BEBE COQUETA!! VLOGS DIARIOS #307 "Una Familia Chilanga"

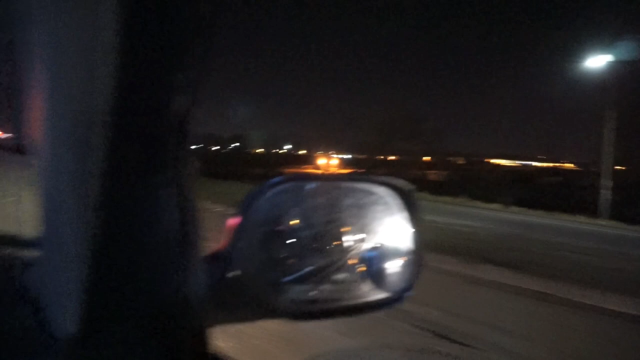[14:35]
La autopista va corriendo vuelta de rueda.
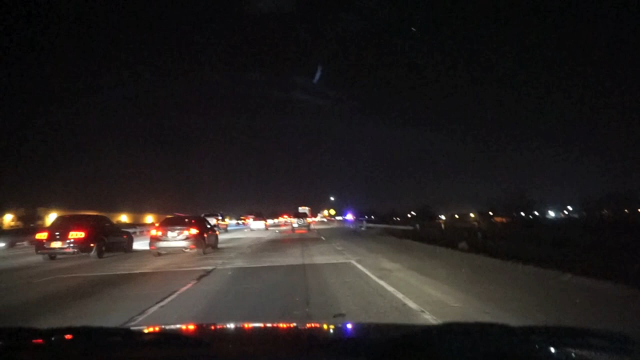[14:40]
Por acá pusieron hasta un sign en lugar, pues, que nos orillemos de este lado, ¿no? Oríllese a la orilla, es cierto. No, pero parece que sí estuvo un poquito grave lo que pasó por aquí. Oh man, la verdad es que Dios está misericordioso con uno de que pudo haber sido cualquiera de nosotros de los que estamos aquí. Este es el bumper, de este, ¿no? No, este carro se ve entero.
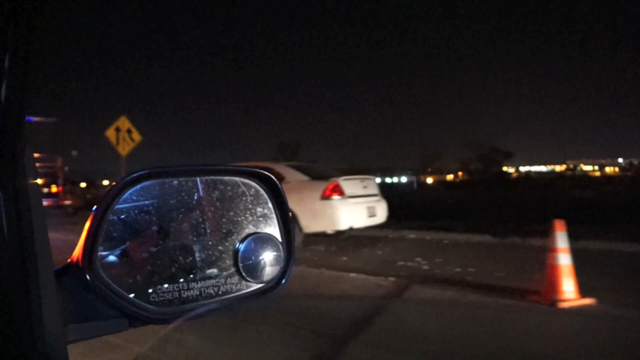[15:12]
Este carro no parece que haya tenido ningún accidente.